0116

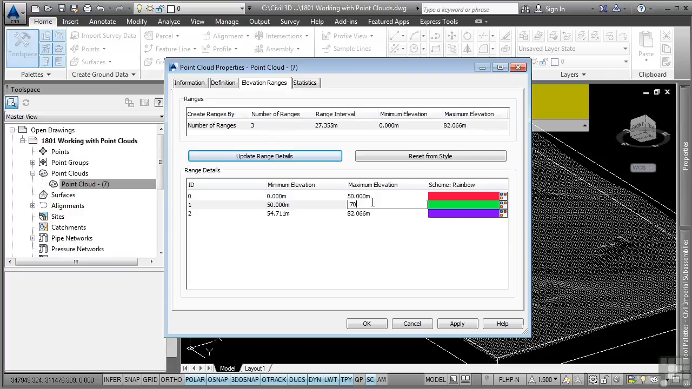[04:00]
So let's say I want to do 0 to 50 here, and we'll go from 50 to 70, and then we'll go from 70 to the maximum elevation. I'll go ahead and click OK, and I should expect it to update with the elevation banding, but as you can see, it's not.
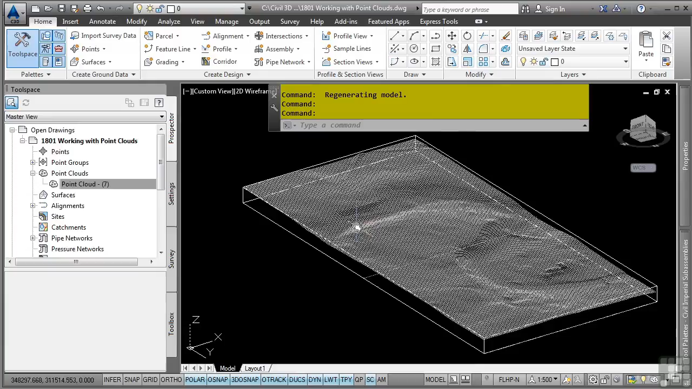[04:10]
The reason it's not updating is because that style was a LIDAR classification style. It was meant to display the classifications defined in the point clouds that we used to bring in.
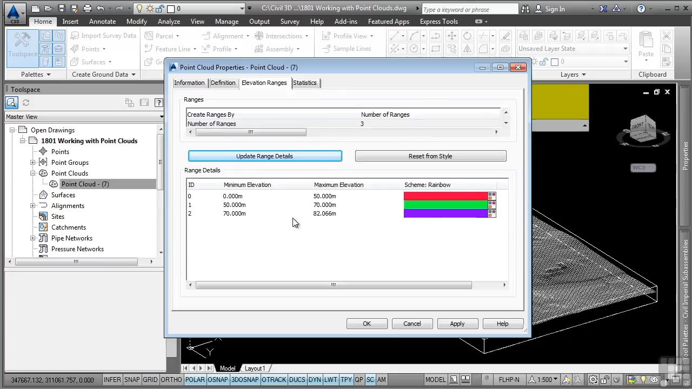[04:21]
Let's go back to the point cloud properties, and what we can do is simply change it to the style which already exists in this file.
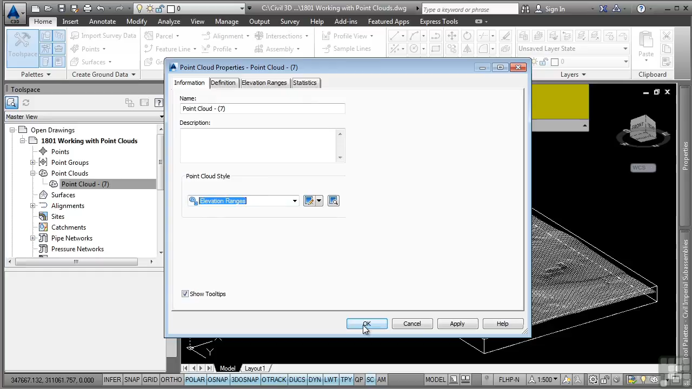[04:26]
For elevation ranges, this style tells Civil 3D to automatically use the elevation ranges defined in this style.
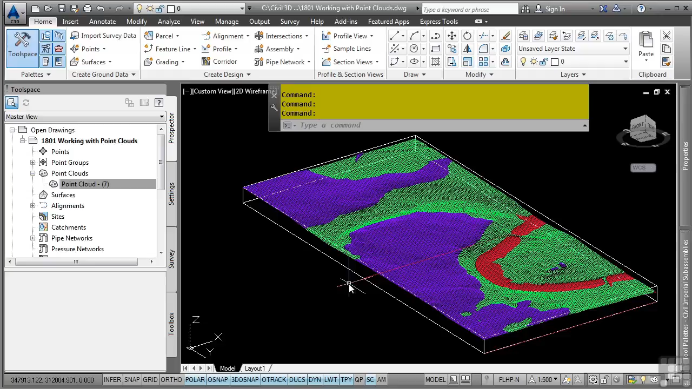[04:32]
So as you can see, we now actually are displaying the different elevation bandings that we want to see within the point cloud file. Now what you could also do is you can actually select the point cloud.
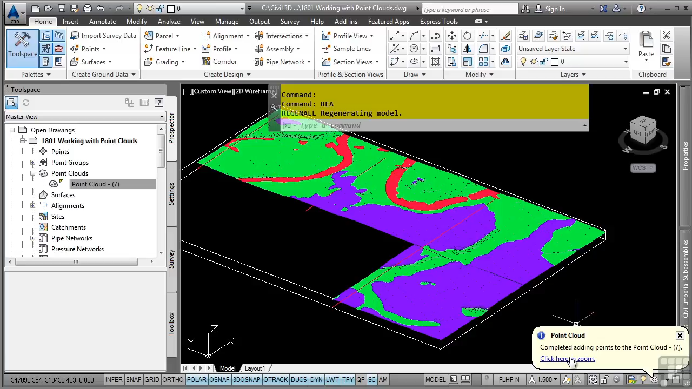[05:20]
You can of course click here to zoom and change any properties and so on.